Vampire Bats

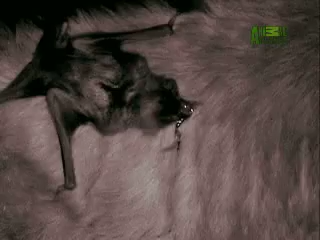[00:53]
earns its nasty reputation with upper incisor teeth sharp as razors these
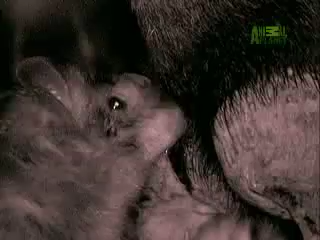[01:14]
saliva aptly known as Dracula is 20 times more powerful than any
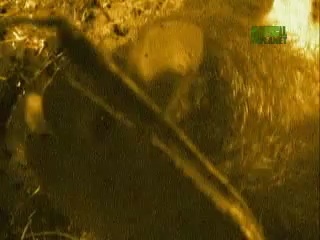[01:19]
substance like it on earth with the wound flowing freely the bat greedily laps